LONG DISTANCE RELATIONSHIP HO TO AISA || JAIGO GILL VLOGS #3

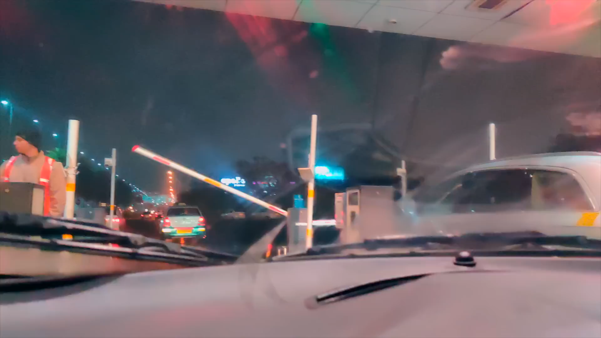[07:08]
हम टर्मिनल 3 में पहुंच चुके हैं, ये देखिए जैसे कि मैं दिखाना चाह रहा हूँ आपको सामने से, देखिए क्या मस्त लाइट्स आ रही हैं, अच्छी अच्छी।